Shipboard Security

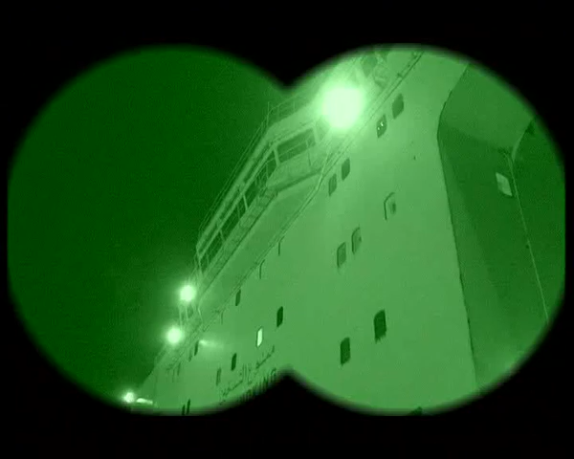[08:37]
which our ships do carry and is an additional method of detecting people trying to gain illegal access to the ship.
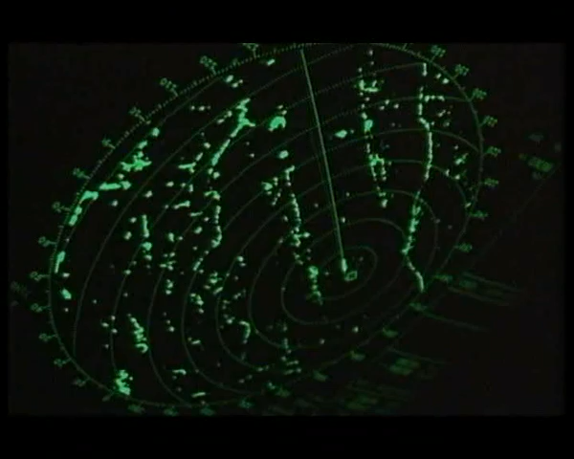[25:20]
detect the approach of small craft to the vessel during the hours of darkness.